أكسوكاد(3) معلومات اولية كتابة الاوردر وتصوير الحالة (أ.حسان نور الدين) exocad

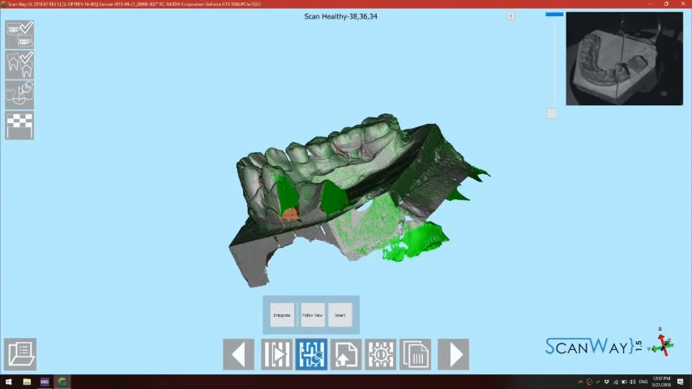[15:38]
راح اجي له نيكس كمان نفس القصة، بدي قيم الزوايا.
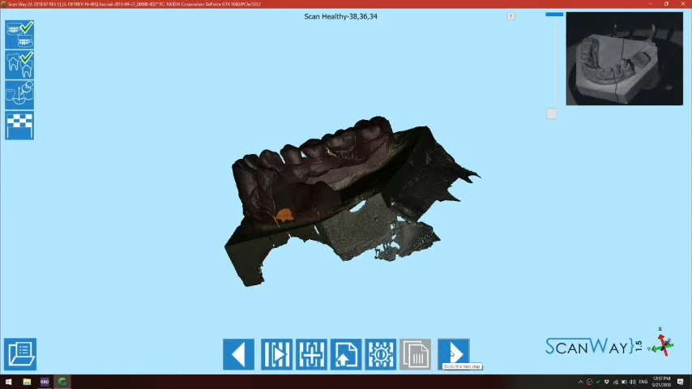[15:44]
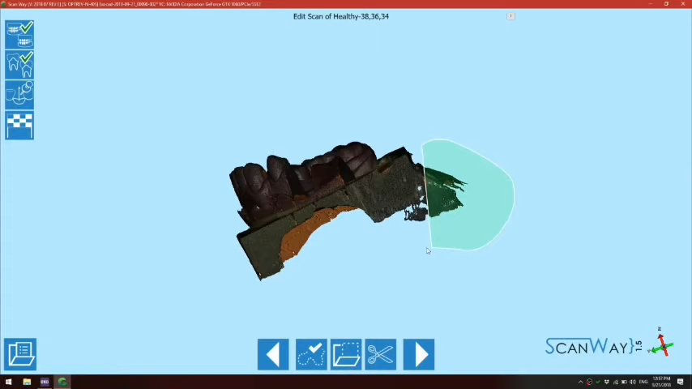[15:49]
اخر شيء راح نقصص كل شيء زوايا بكلياتها، راح نقيمها فرد قيمة. هلا عم يعمل مطابقة ما بين صورة الفك الأساسية وصورة الصورة اللي معنا هلا.
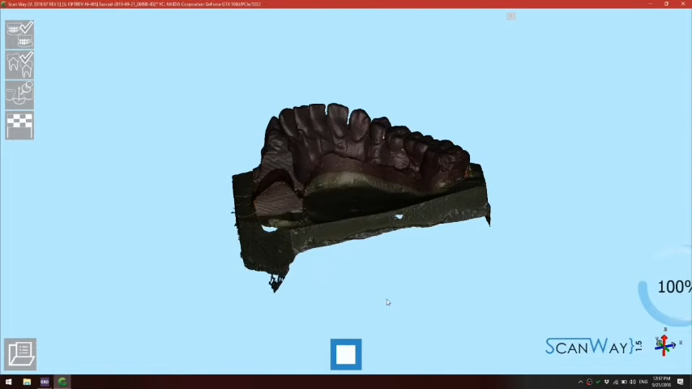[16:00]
هلا عم يعمل جنريتنج مش اللي هو عم يخلق العمل تبعنا اللي بنشتغل عليه السطوح.